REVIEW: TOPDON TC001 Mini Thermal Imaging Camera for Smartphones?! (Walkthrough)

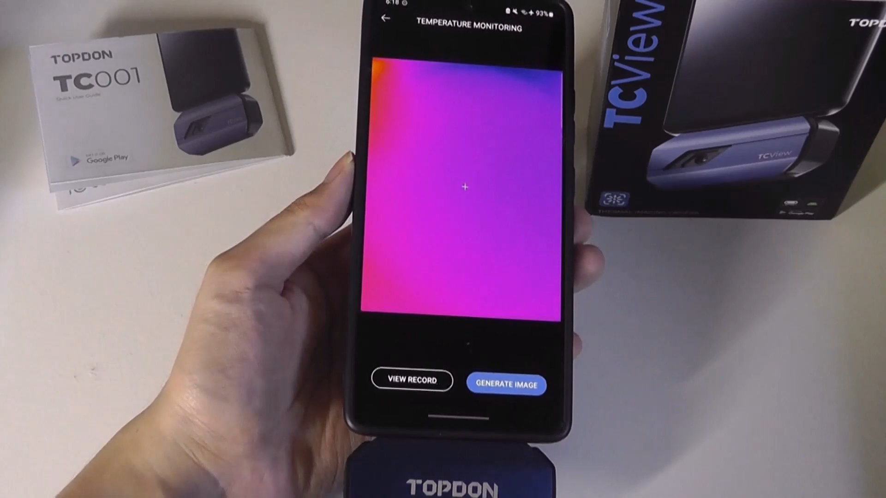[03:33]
You'll also find the temperature monitoring mode, which can have a region be selected for it to track over a period of time. So kind of like time lapse, but it will always be looking at that particular spot,
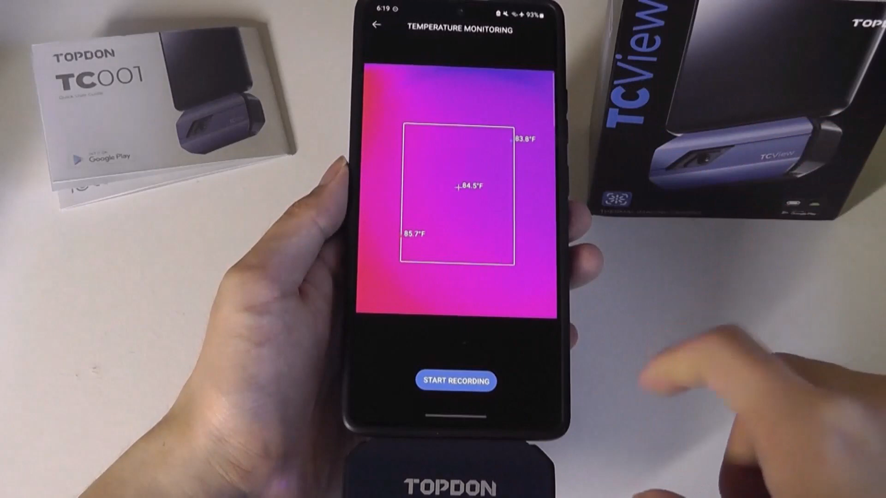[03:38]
On screen: spot 84.5°F
start recording, and then it will then tell you when the temperature is highest versus lowest during the entire period.
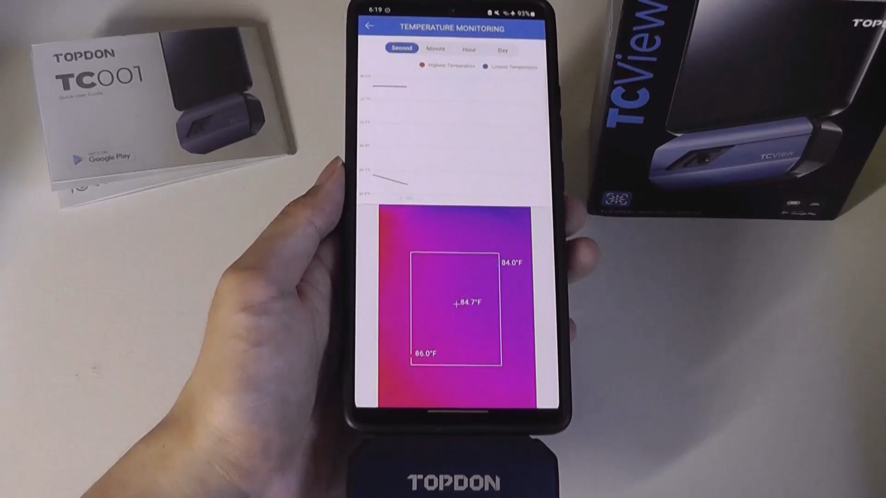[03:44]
On screen: spot 84.7°F, max 86.0°F, min 84.0°F
Also in a chart view that gets generated in real time.
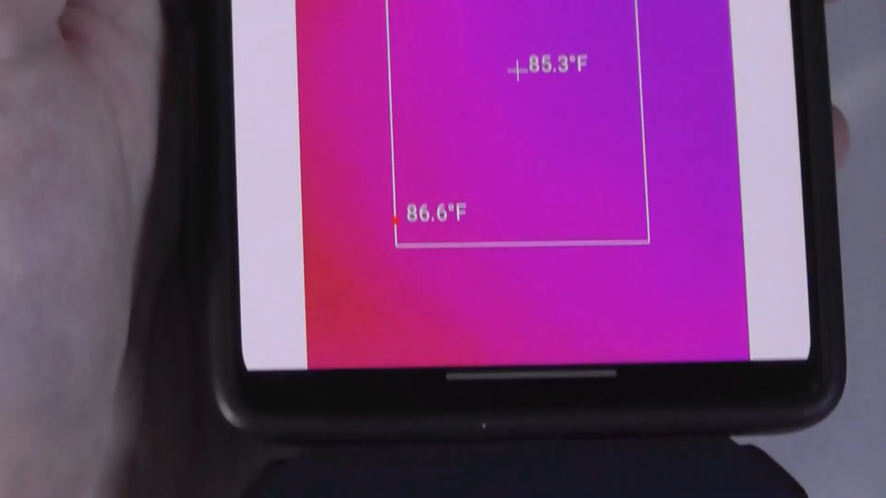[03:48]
On screen: spot 85.3°F, max 86.6°F
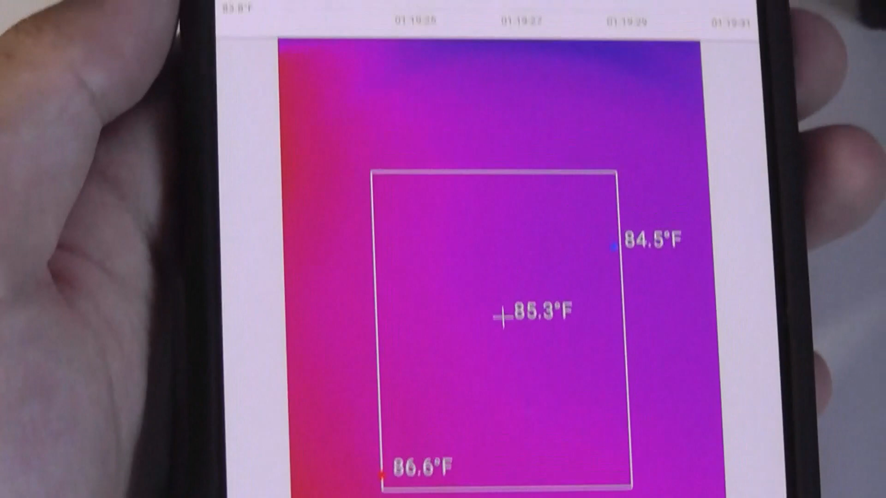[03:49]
On screen: spot 85.3°F
Similarly, you're able to now also go into either a minute view, hour view, even a day view if you're running it for that long of a duration.
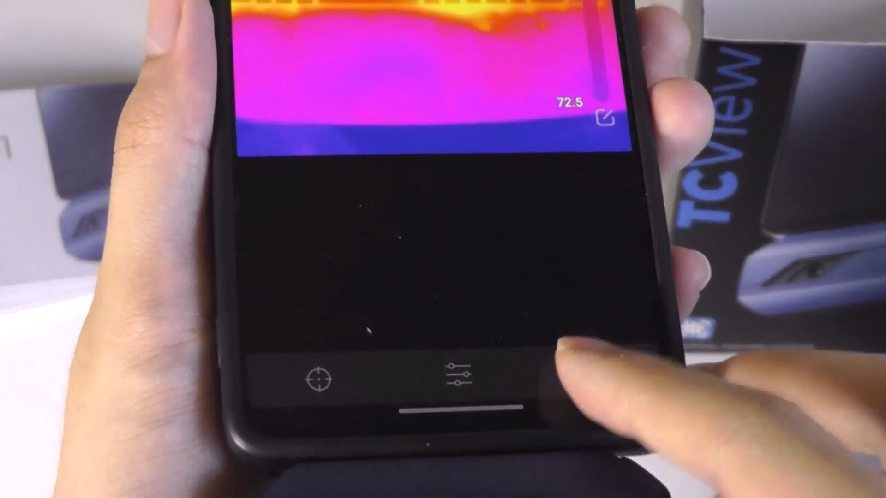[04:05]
including turning on or off the scale with the temperature there on the side being displayed.
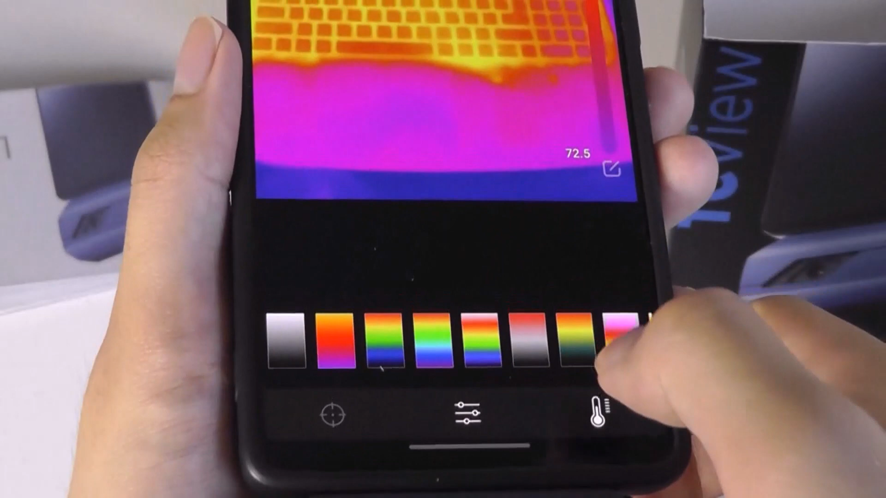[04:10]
Even changing the kind of heat map visualization.
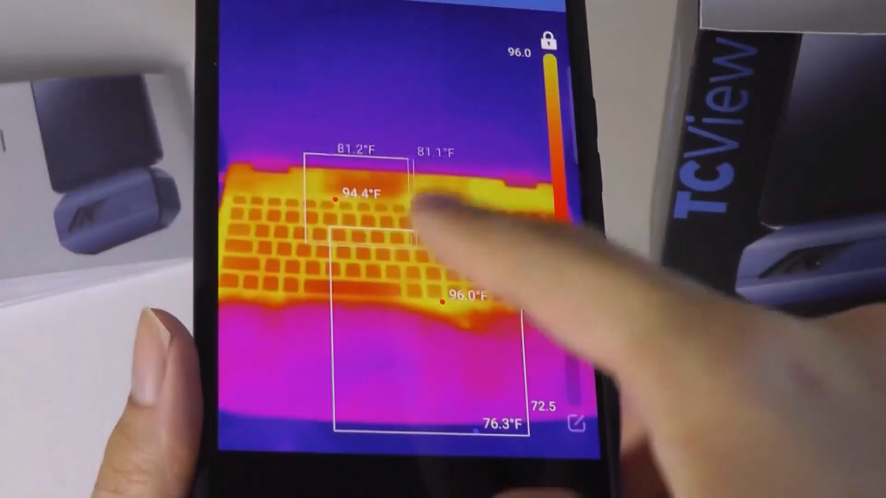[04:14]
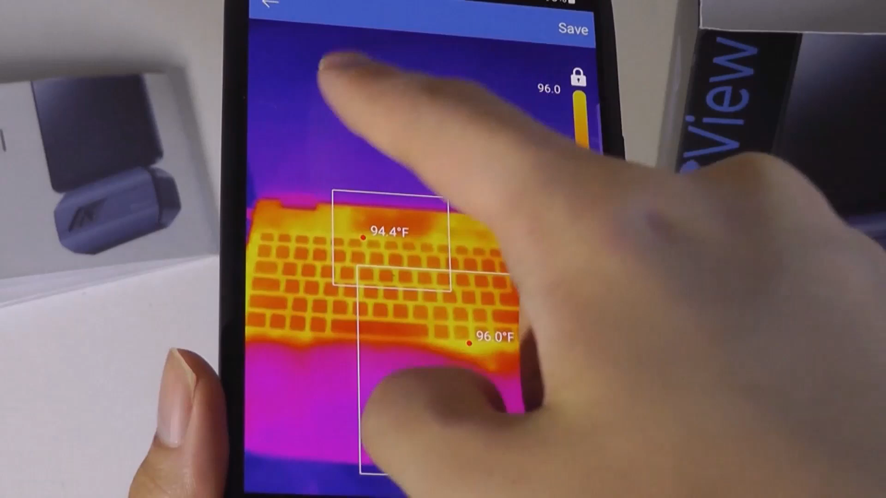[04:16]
You can even tap on different points and in the photo itself, it will remember the temperature as well.
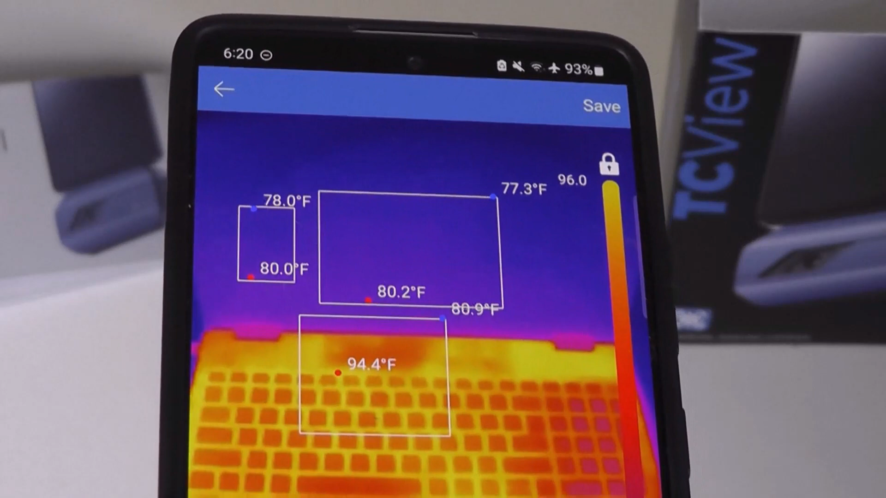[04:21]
So you don't lose that data even after you take an image.
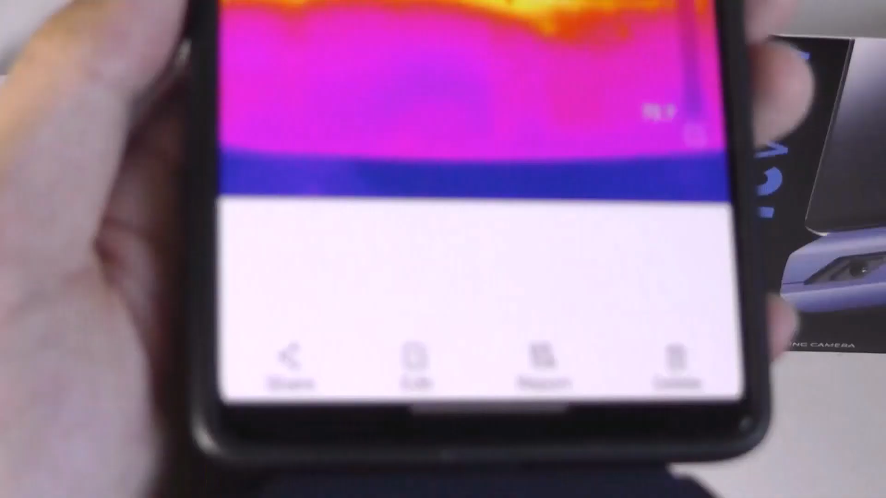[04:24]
So this is pretty powerful.
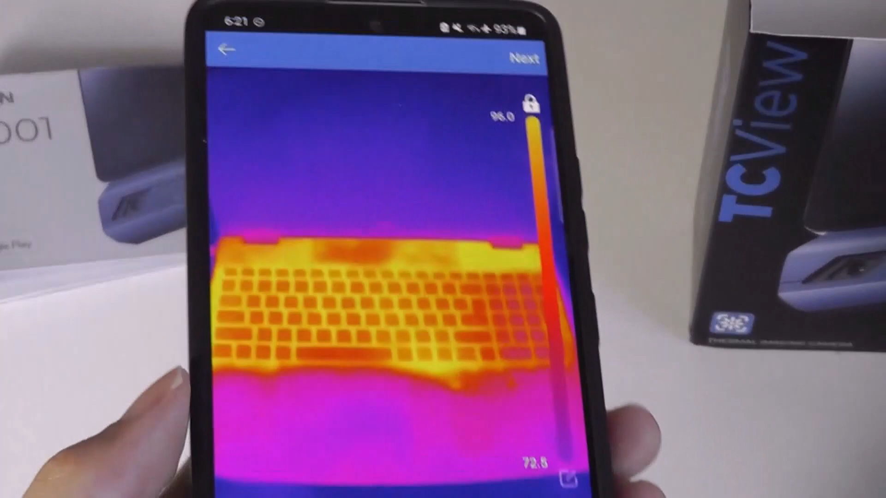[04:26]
You can even generate a report view and this will also save the time, location you can have via geotagging, as well as some other stats,